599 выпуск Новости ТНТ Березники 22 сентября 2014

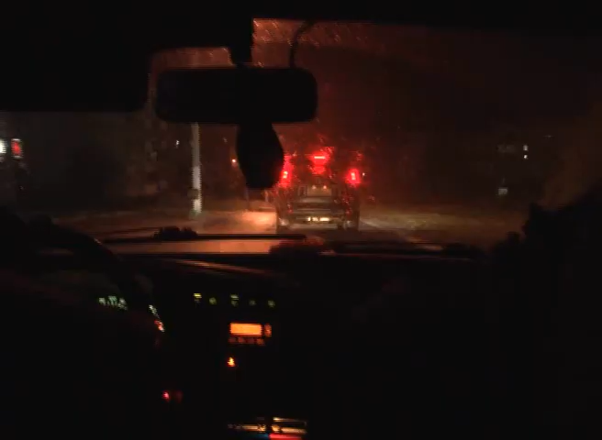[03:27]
А вот следующего нарушителя пришлось ловить на ходу В прямом смысле этого слова Сотрудники ГИБДД заподозрили водителя Тойоты в том,